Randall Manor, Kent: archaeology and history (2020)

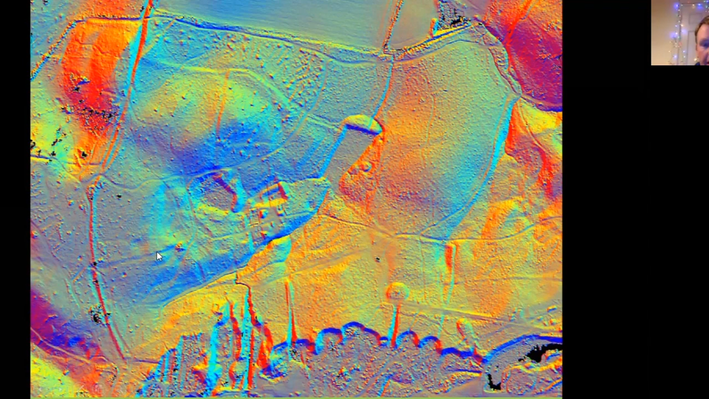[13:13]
And this one, we've never investigated it further. Roger discovered this before we had the LIDAR and it was confirmed by the LIDAR. And this is probably the original trackway running down to the Manor site. And it would be great to investigate that later. You can see a bit more detail when we zoom in here.